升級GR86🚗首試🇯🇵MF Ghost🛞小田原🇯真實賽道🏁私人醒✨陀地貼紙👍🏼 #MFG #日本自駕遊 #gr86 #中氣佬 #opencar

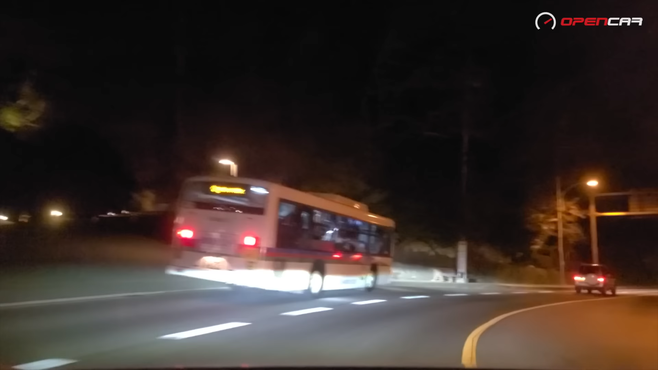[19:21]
右弯之后的确是再次回复全程下坡度而且这些弯比先由SATA 2更急
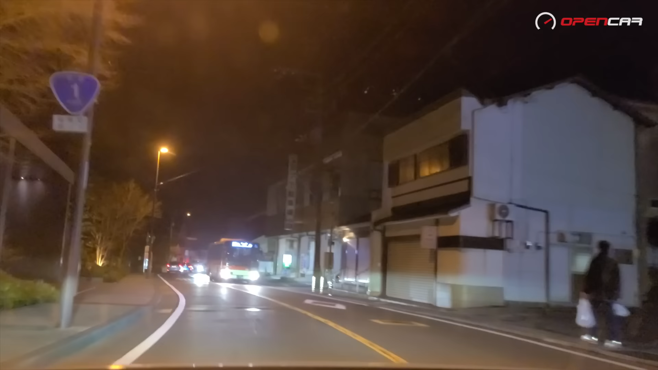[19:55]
店旺到全街都有人走又有巴士经过还塞到整条车类似想飞直升机又有得你飞接
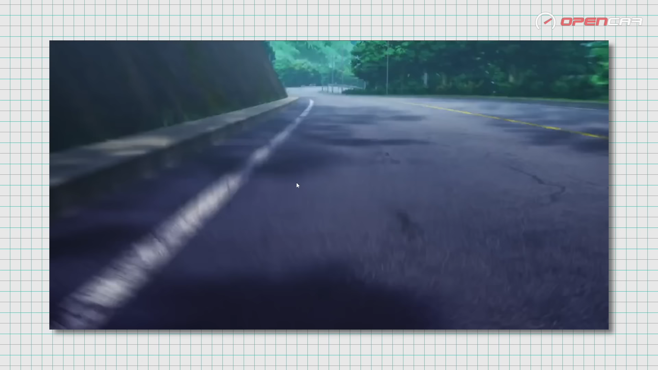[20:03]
下来的大平台地区就是高桥啟介博FD3S
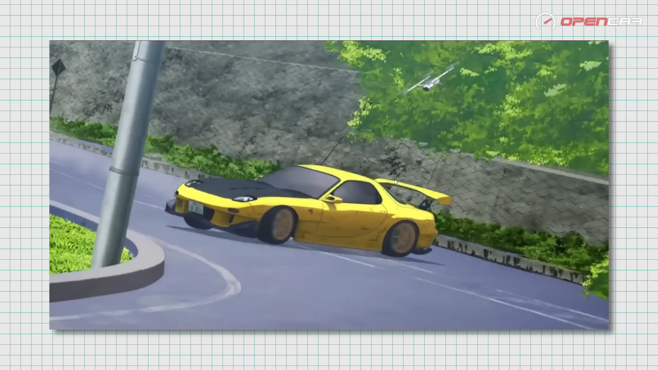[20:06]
拍片示范的地方虽然两边再没商铺近年地下还拖得很平滑见到左边灯箱这间翠泉旅馆更加有个和漫画一样飞光的发夹
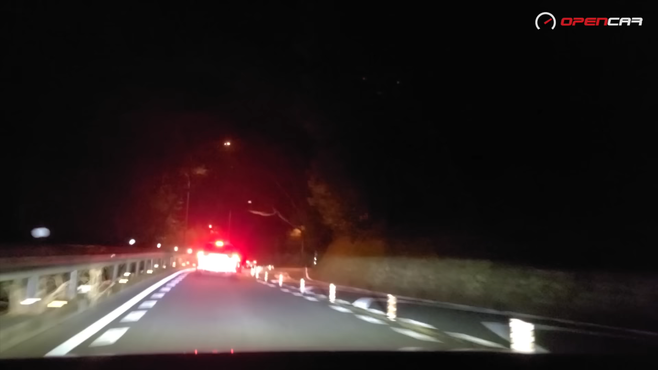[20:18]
弯本来是很好玩的不过正如先头所说想前面没车都挺难
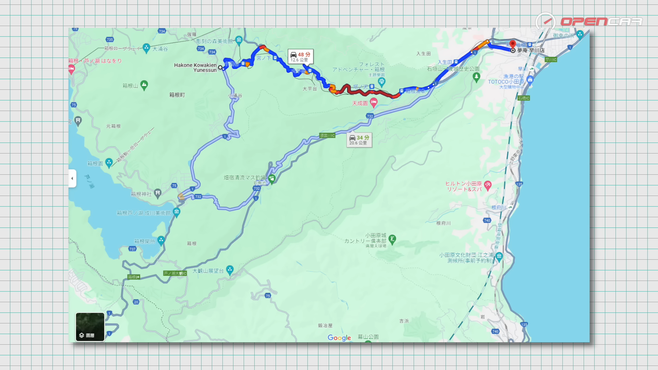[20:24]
你看Google Mac就知道塞得多夸张而且越近商银汤本温泉街旅馆商店和餐厅就越多
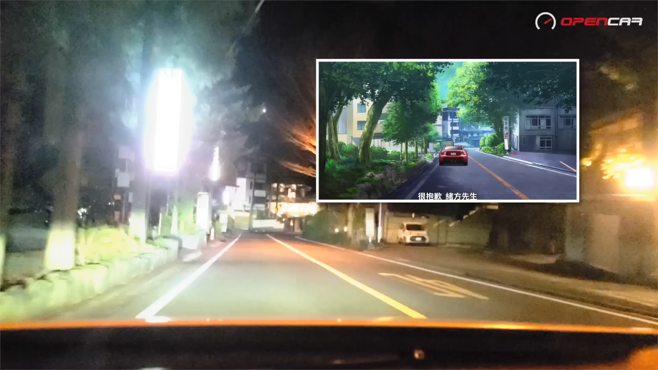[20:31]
比先头山上的公之下更加繁忙直至下平路的
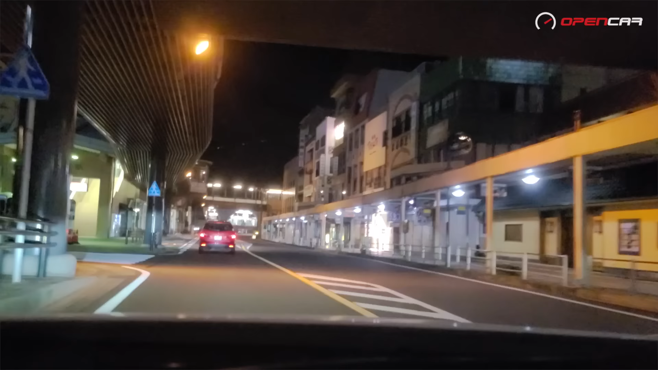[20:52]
但组戏要做全套怎样都带大家走到最有一程经过左边的商银汤本液之后其实只有一条路
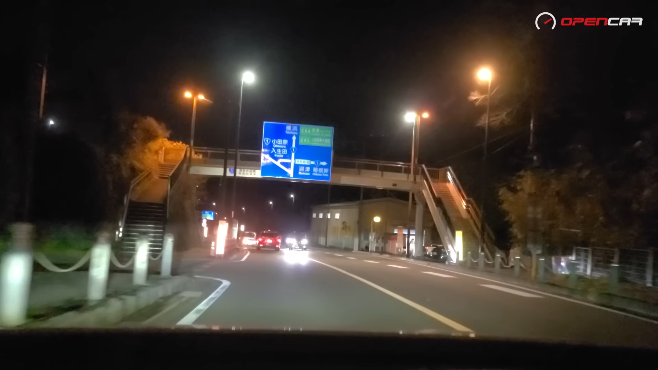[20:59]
见到分叉路口不要上桥靠左线经过桥底一只微微的游弯和
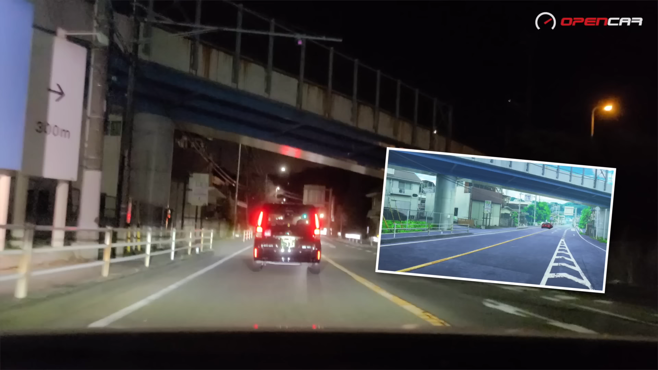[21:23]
惜现实是有四五个灯位贴着路边就是漫画中直线火并出现的大量铺铛和民
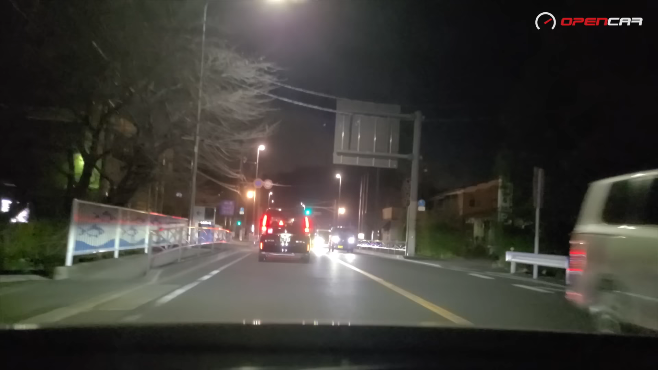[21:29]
居都不知何时会认识Elos游冲过人出来正常人见到这条路根本不会开快车而且走到左边有分叉路直去变回单线便要开始减速除了因为前面有三个灯位见到指着转右去汤河园的蓝色高架路牌就要转右进这段路唯一一个街坊玩但路口非常隐蔽不想像漫画中银R35的商业信那样冲到过了路就要盯索路口在哪转入这条一夜城下通最后一段直路之后条路会变得很抖左边有高速降到天橋下来的路口所以千万不要开那么
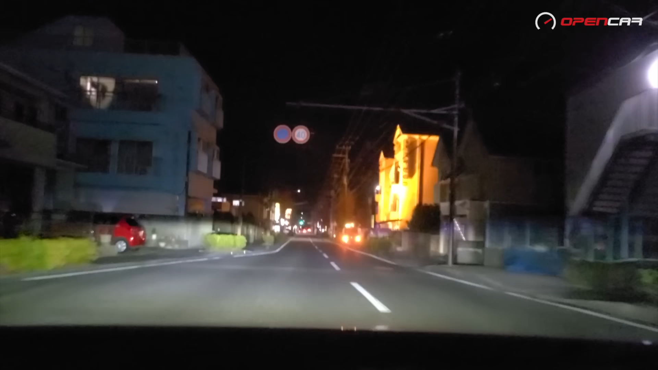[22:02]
快再向前走左边那间就是银R35的车手商业信和主角片同侠向初次见面请他去吃饭的那家Sukiyao Don隔两个铺位见到左边灯光火
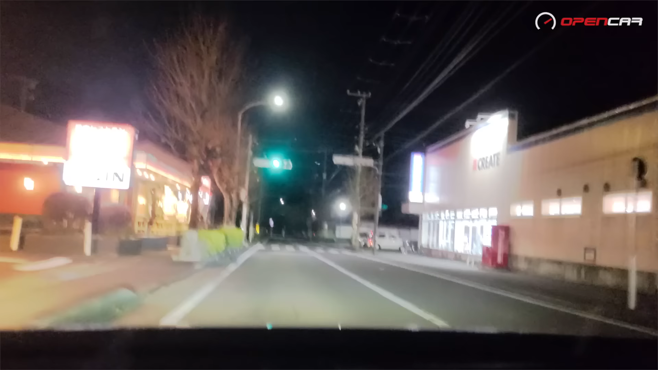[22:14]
灼的梦音餐厅和右边CREATE药房的这条斑马线就是全条赛道的终点不过前面过多一个灯位还有MFG场景的打卡位留意右边一绿绿圆
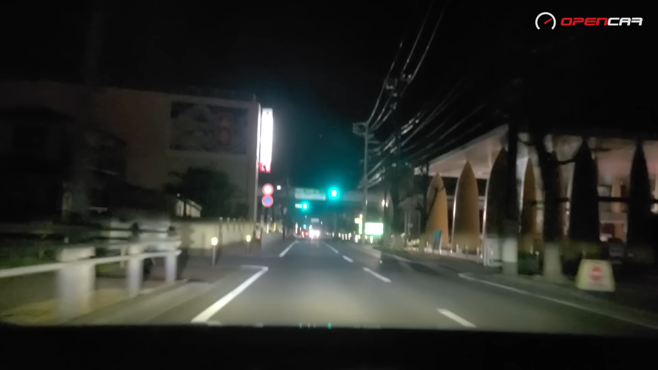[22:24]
形柱国家山安食堂转右进去旁